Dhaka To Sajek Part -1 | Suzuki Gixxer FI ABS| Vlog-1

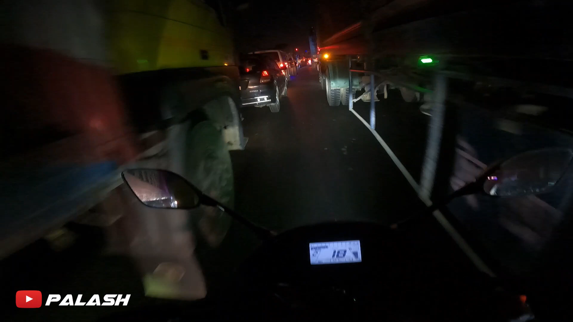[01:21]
এটা হচ্ছে মেঘনা ব্রিজের ঠিক আগে, রাস্তায় প্রচুর পরিমাণে জ্যাম, তো জ্যামটা পার করি, পার করে দরকার হলে আবার ক্যামেরায় আসছি।
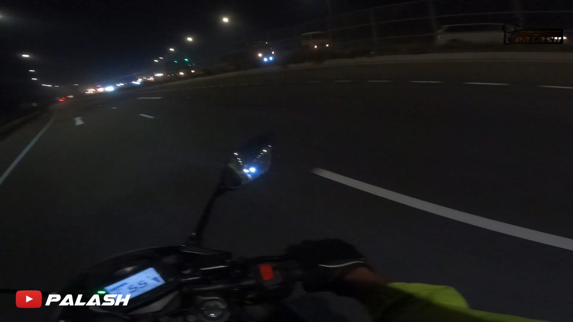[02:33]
তো এখন আমরা মোটামুটি কয়টা বাজে, রাত 12:30 বাজে, আর আমরা গোদারিয়া অলরেডি পার হয়ে আসছি।